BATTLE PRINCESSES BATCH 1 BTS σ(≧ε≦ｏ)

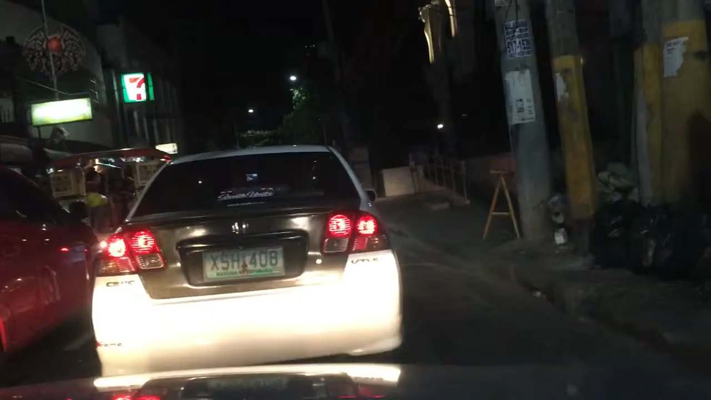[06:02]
Kasi naka-stop eh. Oh, there's a stop slide? There's a stop slide kasi eh.